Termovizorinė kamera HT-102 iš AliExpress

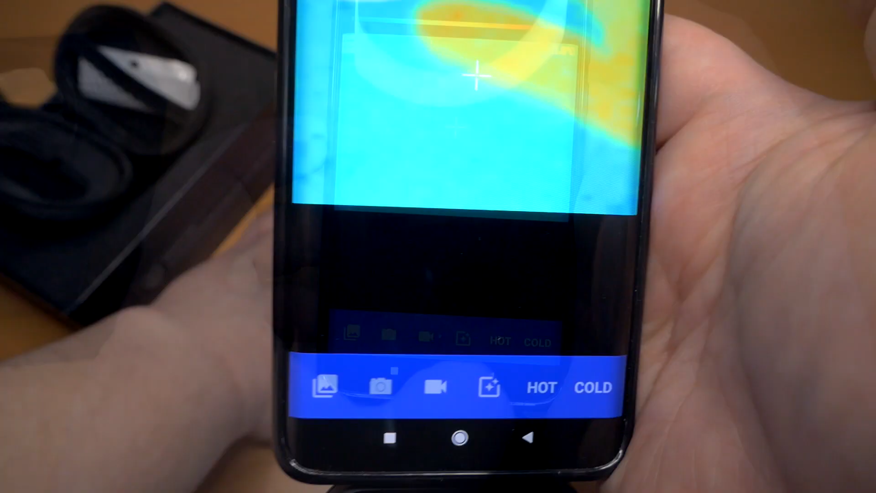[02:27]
Abi programėlis yra be galo panašias, lik būtų kopijotas viena nuo kitos,
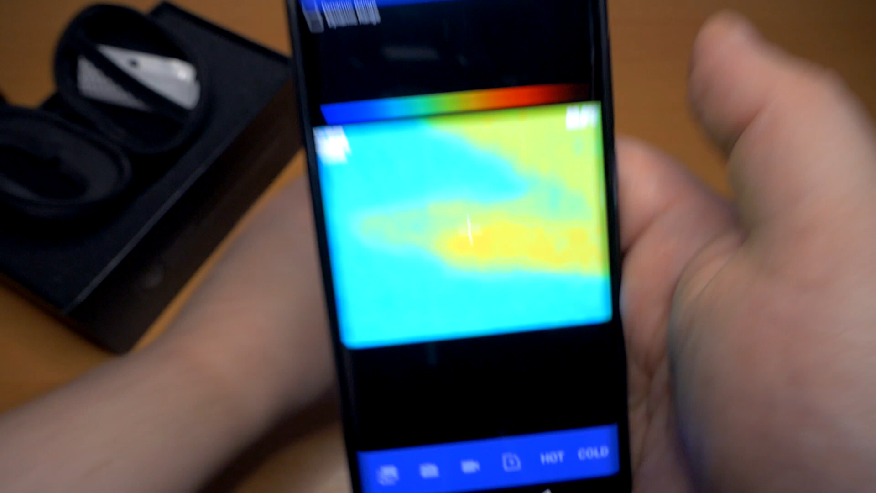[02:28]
abi tik pajungus kamerą apverčia vaizdą ir tenka spasit maktuką kad jį atversti,
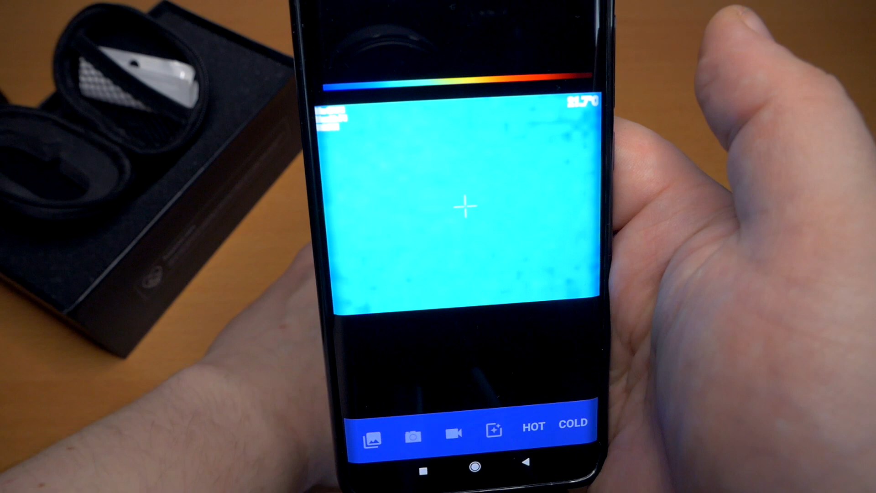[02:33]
visiškai vienodas funkcionalumas ir šilumos atvaizdavimas yra abiejose programėlėse.
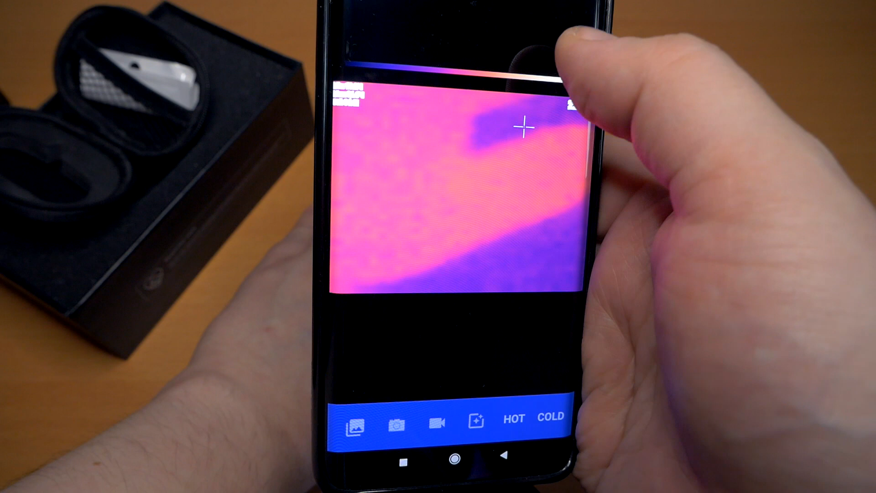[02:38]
Na ir štai keli pavyzdžiai ką galim pamatyti su šia kamerą.
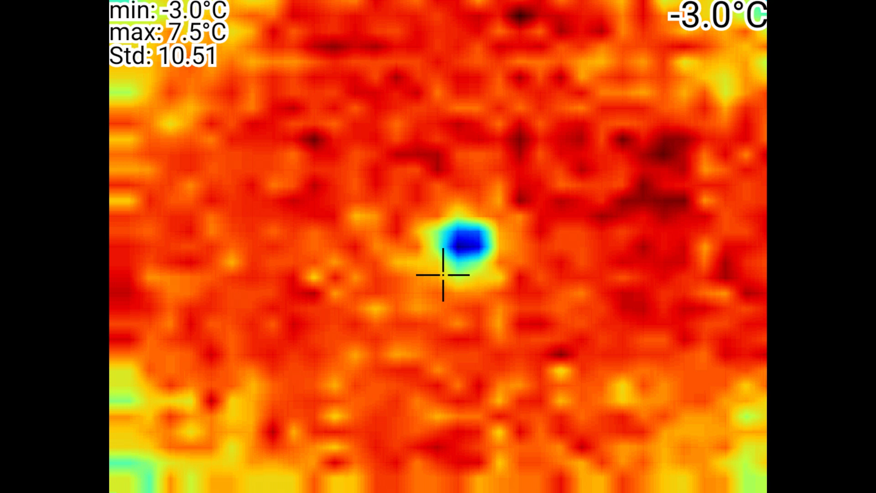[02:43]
On screen: max 7.5°C, min -3.0°C
Taip pavyzdžiai lauko duris kur matome, aiškiai jokakutė yra žymiai šaltesnė. Be sekranintos telefonos šiuo atveju vaizdas yra mišrus ir šilumos vaizdas yra važdėtas ant paprastos kameros vaizdą.
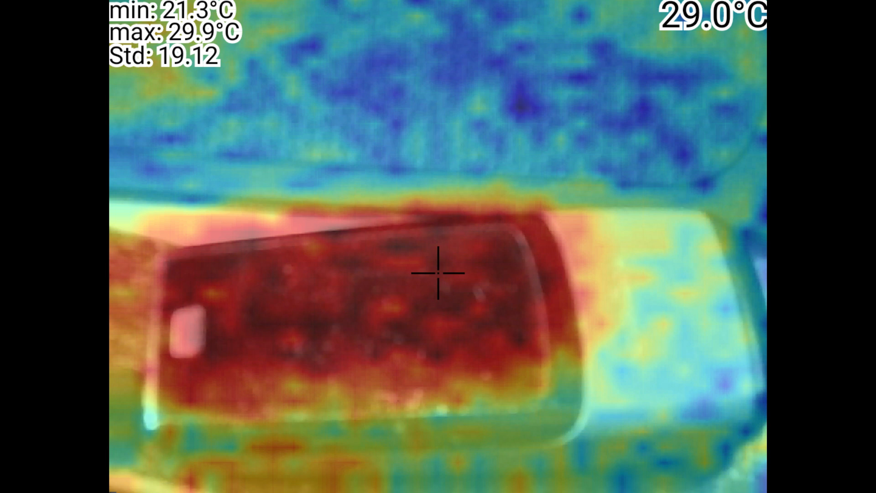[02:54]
On screen: spot 29.0°C, max 29.9°C, min 21.3°C
Ir šie vaizdai dažniausiai nesutampa. Taip pat galima įrašinėti ir video, bet šiuo atveju minimalios ir maksimalios reikšmės taip pat nematysime.
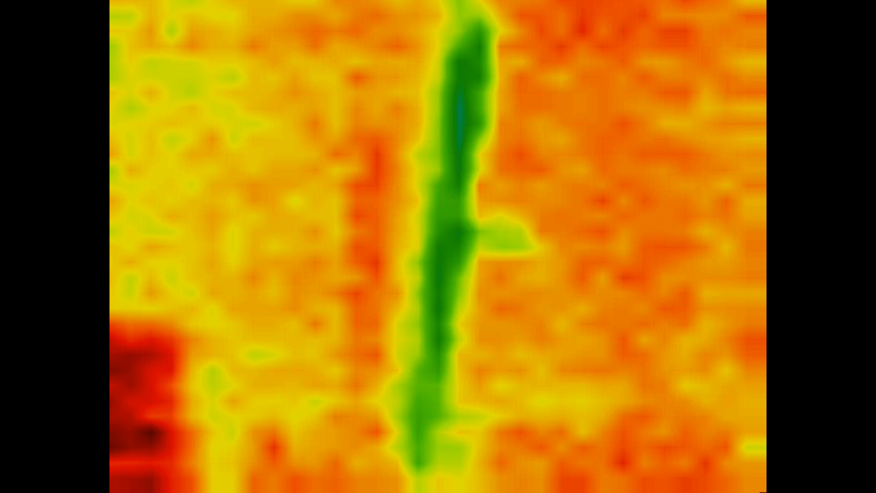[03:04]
Taigi taip pavakankamai paprastas instrumentos mano manimus skirtos mėgėjams, pirmą kartą susipažinti su termo kameramas. Rimtiems darbams šia kamera nėra atinkama. Bet taip pat šia kamera yra geras pasirinkimas tiem,